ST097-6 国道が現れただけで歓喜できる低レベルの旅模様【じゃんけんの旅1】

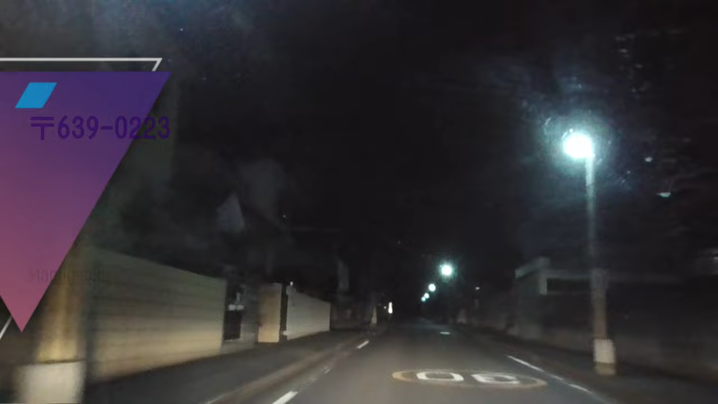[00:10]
やばいね道なりに行くと左にカーブするのでうんここはまだかここ?あ、これか左にカーブするのでそ
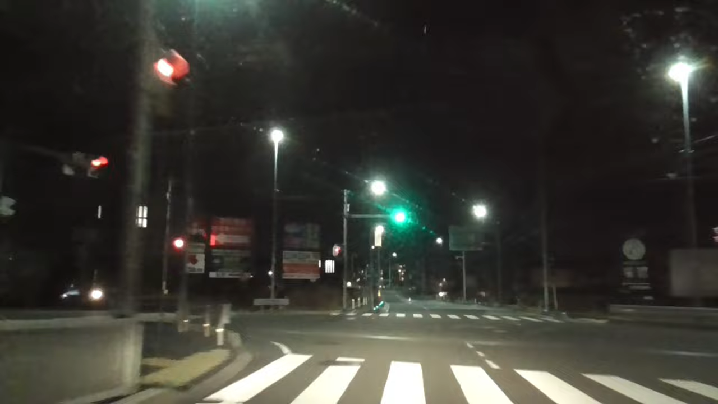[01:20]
あーだねーそこで任せるよジャンケンしてないのに曲がるなんてあーそうなんだねそこは結局すれないんだもんうんどっぱくんあれだねなんかちょっとこの時間横だよねさっきの学生さんさっき終電だねこれもうそのじくらいねこれ南大阪線か?あーかもねうん
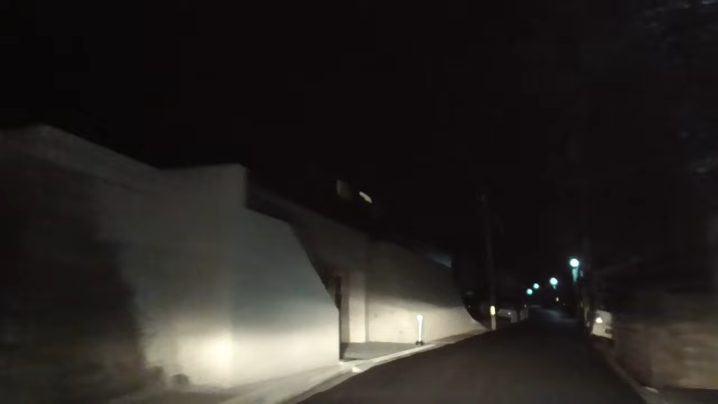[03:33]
そんが変わった。めっちゃきれい。なんか、ゆるやかな魚。いや、これもそこ。八番製作。まだ柏は柏だね、これ。えー、なんやこれ。独特な感じだね。何?家がなくなってきたよ。おやおやおや。大丈夫かい、これ。
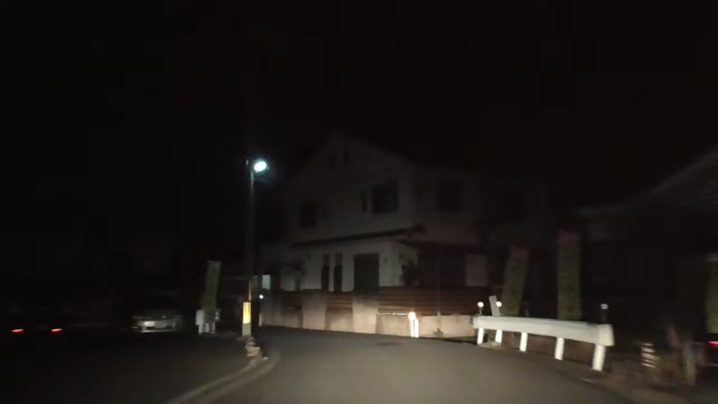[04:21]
今の人、若者の中でおっちゃんなのかな、わからんかったな。うん。もう、チャリンコで来るってことは、道が通じてるってことだよな。はい。車が通れるかの保証はまだないけど。それそれ。あ、でも結構人が歩いてるね。駅は近いんだろうね。おそらく。あ、5移動でいいか。多分今のが、あのー、最終電車で。あ、ほんと、うちだね。ごめん、慣れてなくてね。